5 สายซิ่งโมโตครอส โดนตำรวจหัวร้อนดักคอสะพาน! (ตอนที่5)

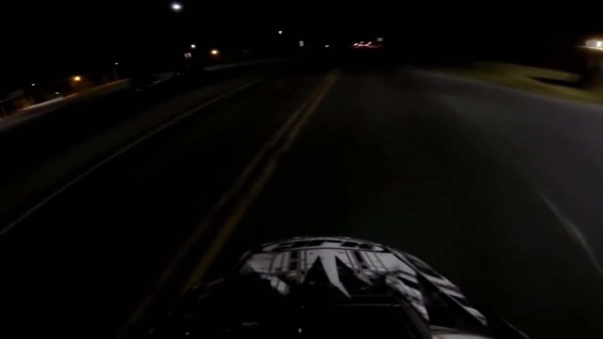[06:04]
สายสิ่ง ATV ในอันดับนี้ ได้ออกไปปาร์ตี้กับเพื่อนย้ำดึกในจังหวัดที่กำลังขับกับบ้าน เสียงท่อนะครับมันดังเกินไปดังไปสะดุดหงูตำรวจเขา กำลังจอดข้างทางยังดิบดีเลยพอหลังจากขับหักซ้ายไปก็เจอไฟไซเลนยังชัดเจ็ด ช
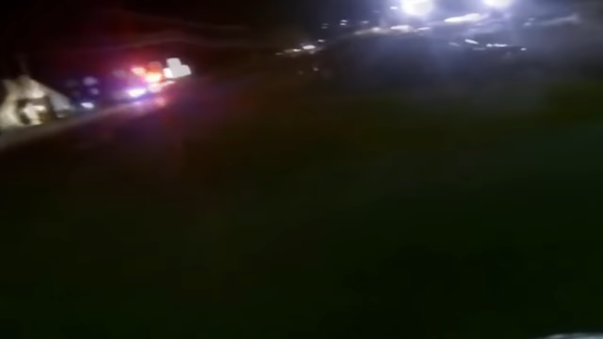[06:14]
ัดยิ่งกว่างานวัสอีกเพราะเจ้าของคลิปนะครับเห็นไฟปุ๊บก็ไม่รอช้าเลยจางวะอันนี้บิดหนีสิครับท่าน รถตำรวจยิ่งแรงอยู่ถ้าขึงขับช้านักหุมตามทันแน่ ๆโด
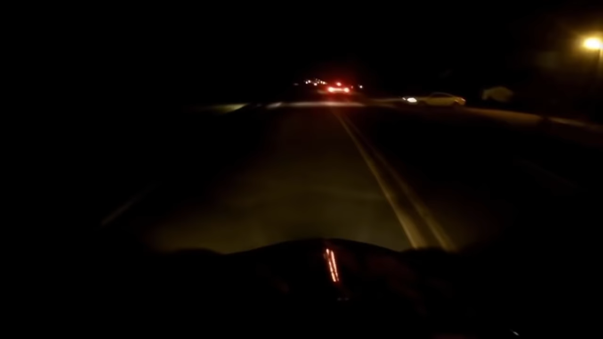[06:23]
ยในระหว่างเส้นทางการหลบหนี แสงสว่างข้างทางนะครับไม่มีเลยขี่โฆยากอ่ะ แต่พี่แกก็ไม่เบาขันเล่งพระเนื่องจากขับเส้นทางนี้มาหลาย 10 ปีให้ปิดได้ขี่อย่างได้พลังจากขี่ไปสะพักหนึ่งเจ้าของคลิปจึงตัดสินใจหักซ้ายเครื่อเข้าสู่ถนน
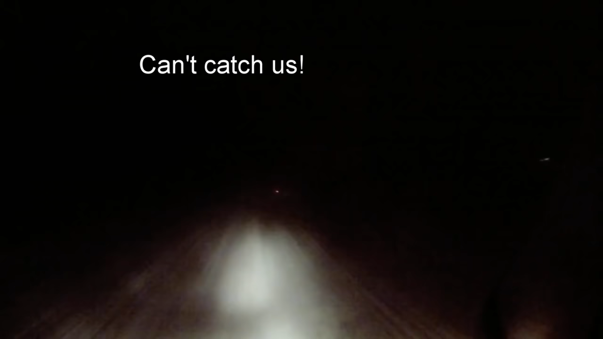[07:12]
และและสุดท้ายนะครับ พวกเขาทั้งสองคนก็สามารถสลับตำรวจได้โอ้โห จังหวะสุดท้ายโค่จะรุ้น